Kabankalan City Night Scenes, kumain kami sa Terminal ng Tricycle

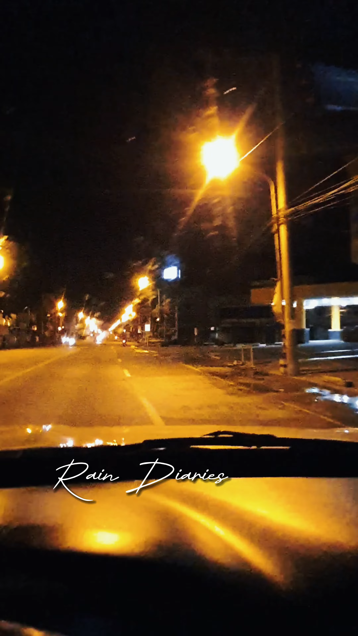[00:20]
And Ari ang traffic light nila sa Cabangkalan. Subong nag-blink na lang siya no. But kung timprano pa function gani na siya as a normal traffic light but since kay gabi na, mula na siya blinking yellow lang ang suga sa traffic light and malik ko kita din ni guys sa may paka to sa Barangay 1,
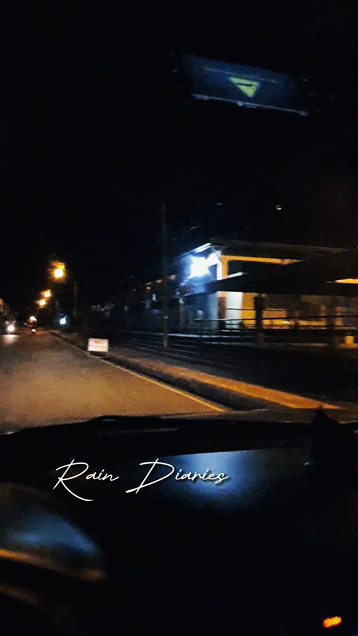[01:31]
mga fun yung mga mga 24 hours so kung natong huwag na patay ha nice so guys, ari ang ano ni? public market buildings ng Kabangkalan dulong video katun yung video yan o, pasensya nakamuda guys dulong mga ton yung video and, 3 kami halo dula mo na asukas karagali ah so dril kami makaon nag-ballon lang kami so, by the way guys amoni ang itsura diriyo sa Mercado sa Kabangkalan yung gabi
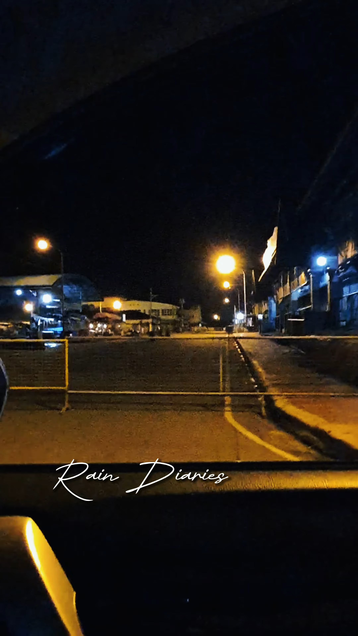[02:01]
gina-close gina-close nila ah hindi na pwede paagyan diriyo and of course hindi magpwede kasudod no entry kita man yapon o yan, tao lang
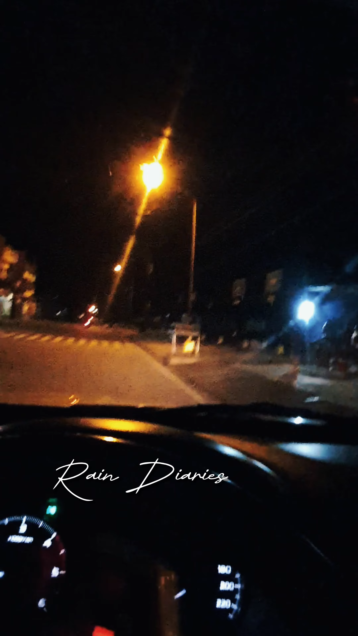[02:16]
magpark lang kita diriyo sa mga paradahan isang mga tricycles araw may gaso-aso paluto na dais ng barbecue